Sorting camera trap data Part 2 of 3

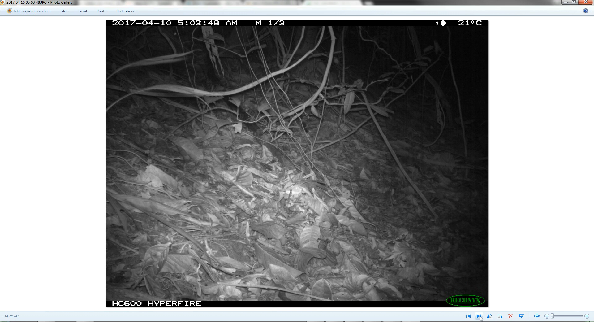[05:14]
Right. So up until about 827. Where I'm seeing that tattoo wandering around.